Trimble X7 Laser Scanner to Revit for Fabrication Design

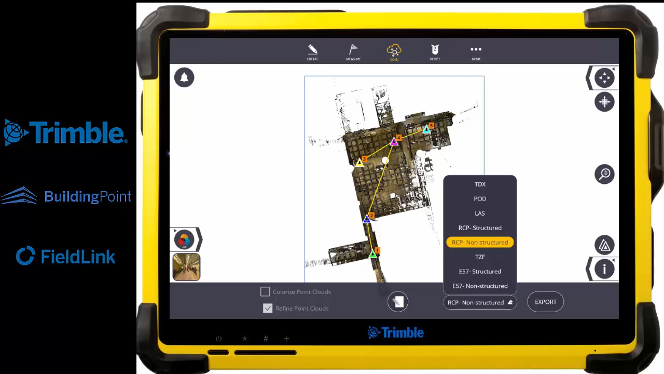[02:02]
turn them on and off and if you do the non-structure as it has been already registered you will have that information but they will be listed as an object okay so you can do both I have done this previously so I will show you that you
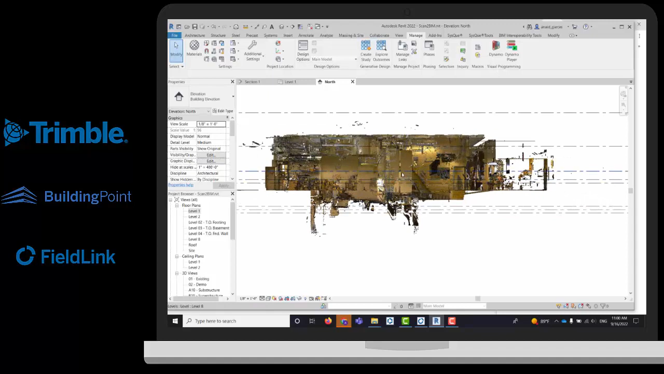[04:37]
if I do need to change the level of my point cloud I can just move that point cloud and bring that for example to my level one because
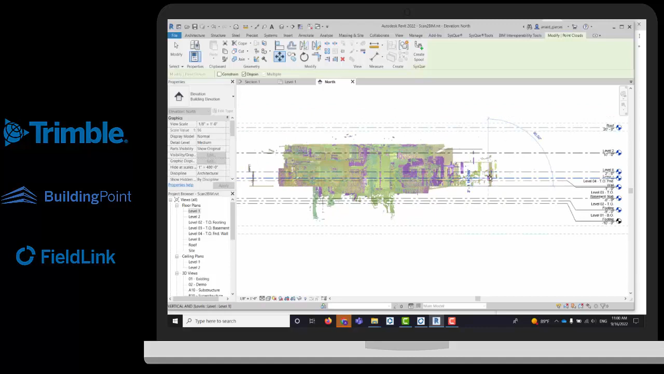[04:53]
it has been place in the basement right but you can play with those and you can generate a new level as well in
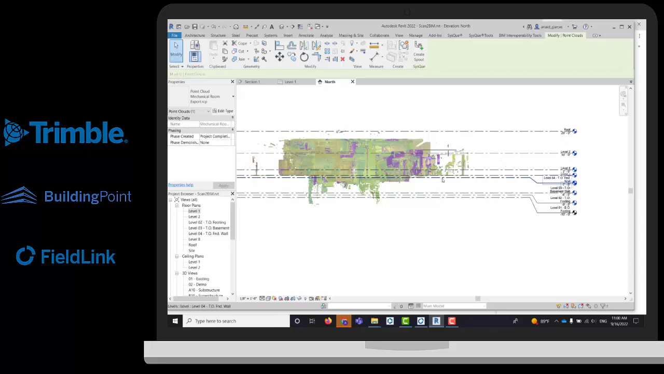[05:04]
order to visualize different heights on your point cloud and we can also generate some section books and change the views so I'm going to show you that but first of all
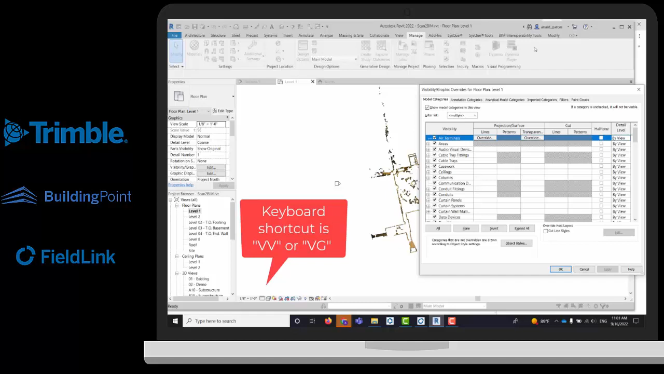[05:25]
we will gonna type ubg and it will open the visibility graphic option this menu has all the Revit categories where you can
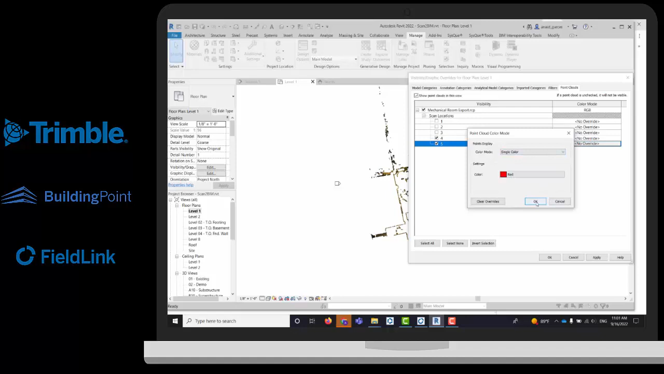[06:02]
one specific station in any specific color I can do that as well okay so in red I do have all the points that have been green
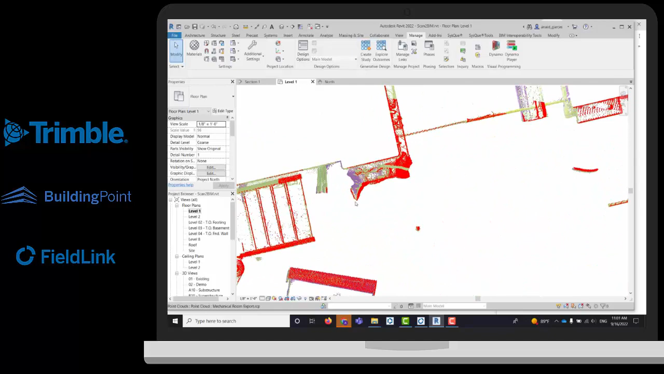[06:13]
with the station number five okay
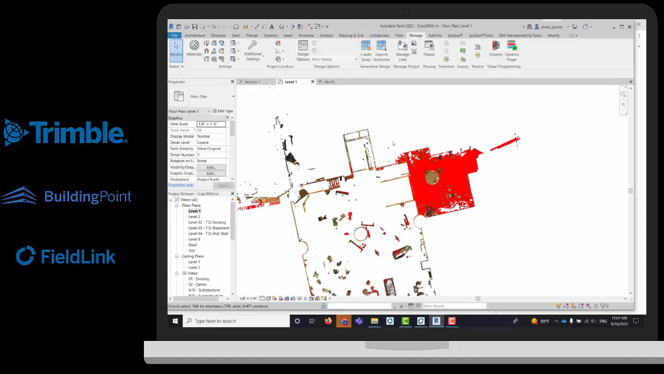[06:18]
so in order to use this data you will need to use the 3d view so if you go to the view tab and select the
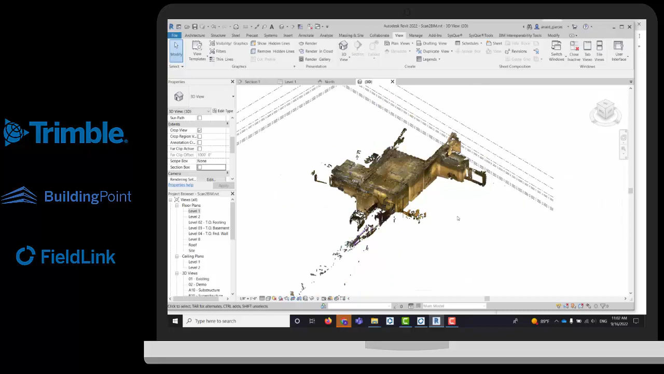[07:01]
cloud as it is and if I do need to visualize something in particular I
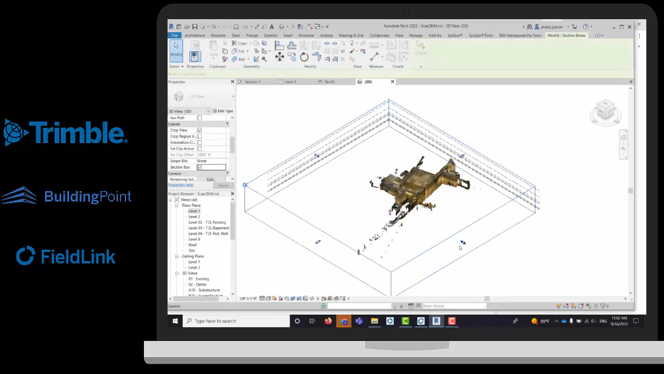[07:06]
can turn that on and play with this section box as if
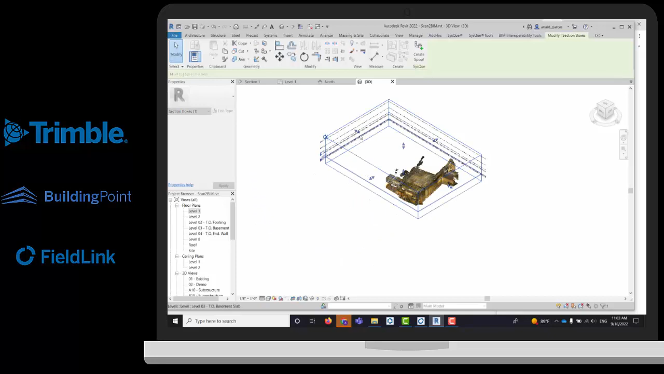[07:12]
I'm we're using a fill link okay so if you wanna cut the hat the ceiling you
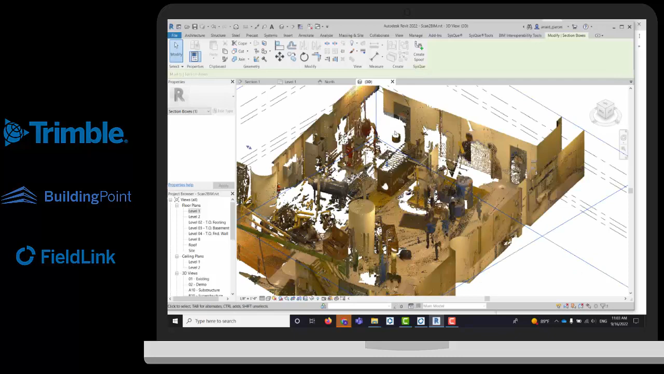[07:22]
can do that to show better your model and we can
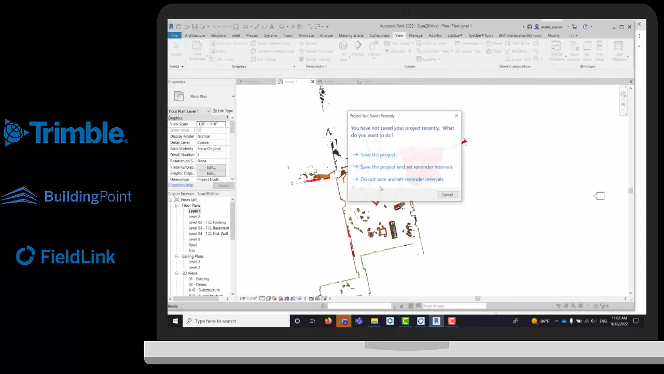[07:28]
also pre-generate sections so if you select view section it will let you draw a section just select two points and
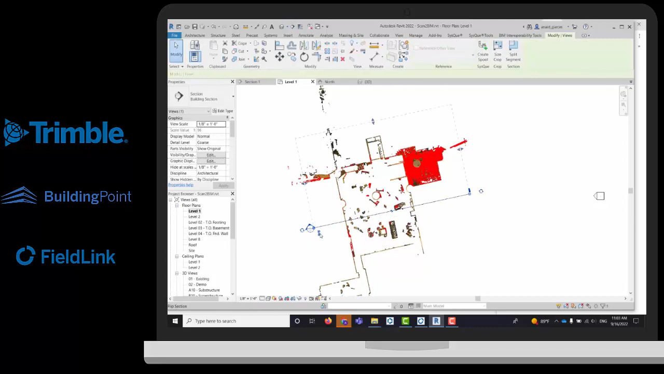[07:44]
you can turn this section side that you will gonna be that it will gonna be displayed and you can establish as well and the meters of visualization that you're gonna have in that section once
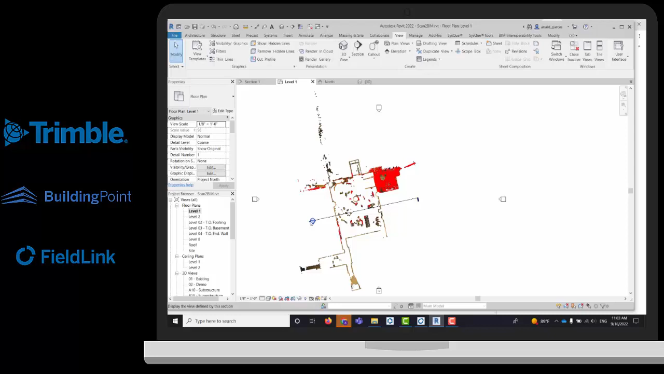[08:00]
that you have draw that just double click on that and it will show you
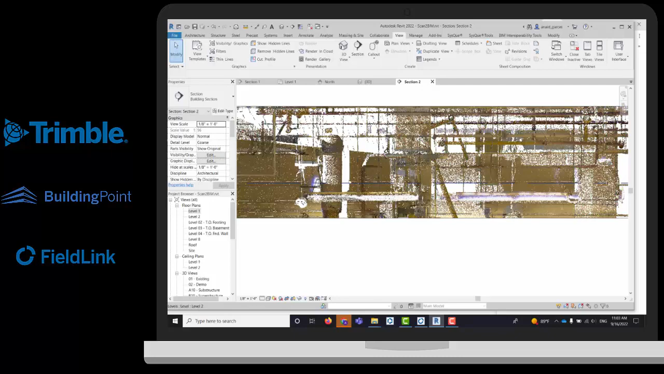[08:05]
that specific portion of
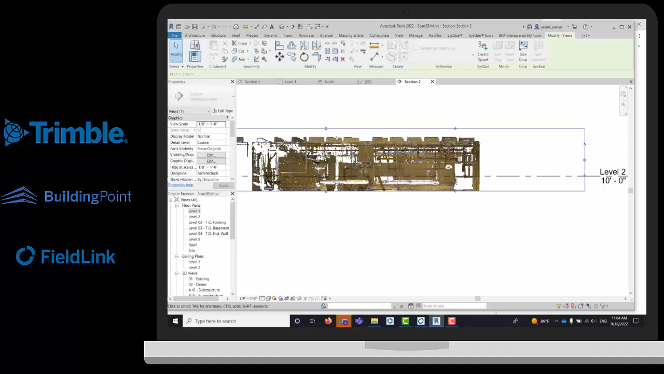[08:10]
your section okay this is gonna be pretty useful and when we're doing the model so
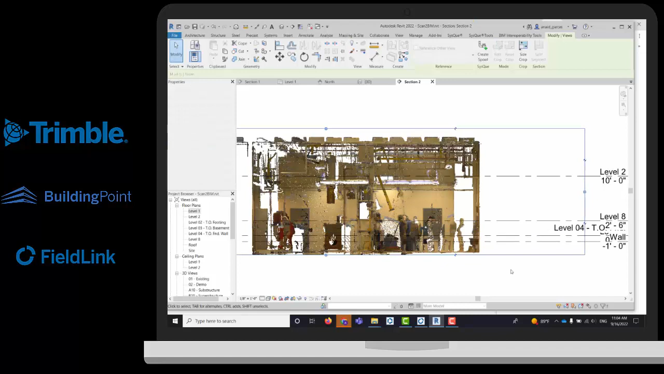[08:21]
if we're gonna draw some changes it will be the ideal workflow so let's pretend that we're gonna change the boiler so we can use that section books or we can use another section